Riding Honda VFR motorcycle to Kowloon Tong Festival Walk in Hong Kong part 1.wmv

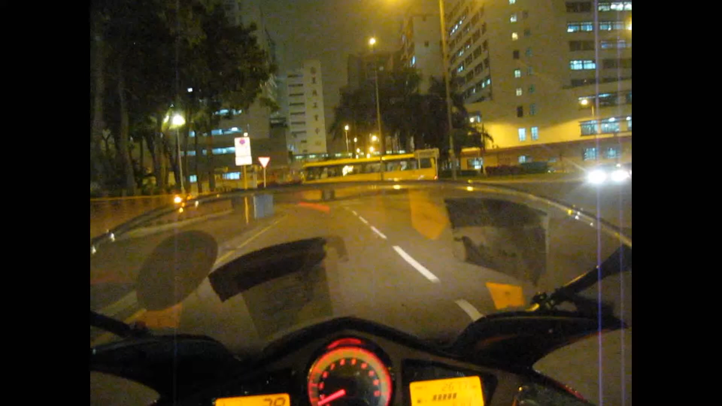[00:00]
I'm now on my way to go grocery shopping. And I'm in the Kowloon district right now, heading over to Kowloon Tong.
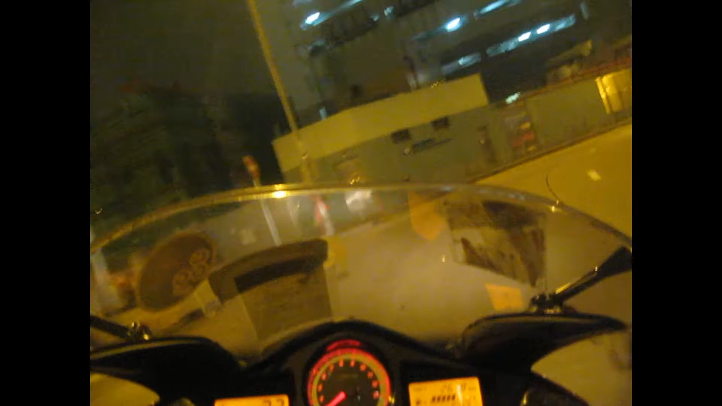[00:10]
It's a bit chilly today, about 12 degrees. Foggy, really dense fog today. It's not really raining, but the lens is getting wet as I ride, so I'm going to cover on it this morning.